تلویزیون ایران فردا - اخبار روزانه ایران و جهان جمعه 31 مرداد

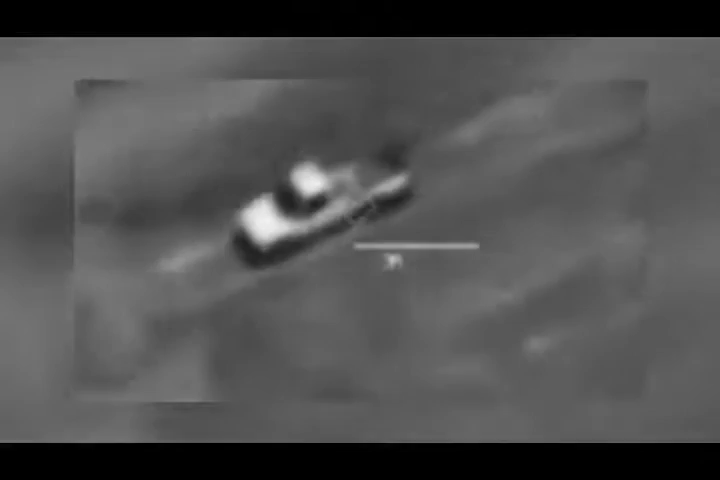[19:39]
به گزارش خبرگزاری آلمان جنگنده های امریکا در حملاتی در استان شمالی
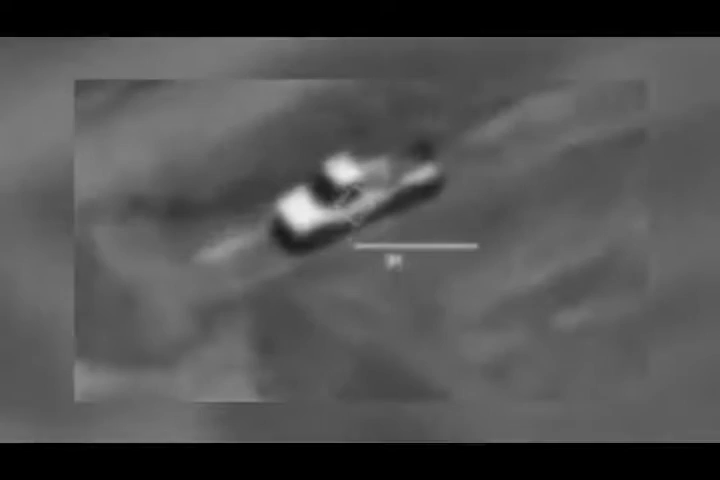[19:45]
نینبا علاوه بر خسارات جانی که به افرادگرهان دوئش بارد آورده اند هفت فرمند خدروی زرهی آنها را نیز از برین بردن
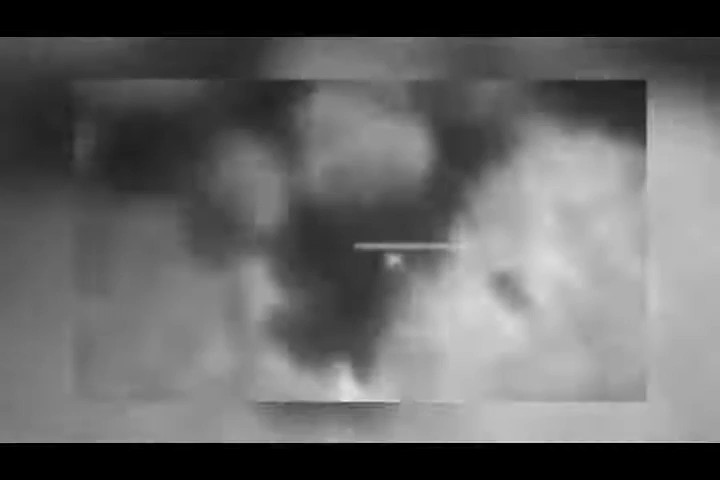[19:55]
تشرید حملات امریکا به دوئش در حالی صورت میگیرد که این گروه تعدید کرده است در صورته عدم تاقف این حملات دیگر گروگان امریکایی خود را به قرد خواهد بساند نیروهای داعش به تازگی ویدیوی در انترنت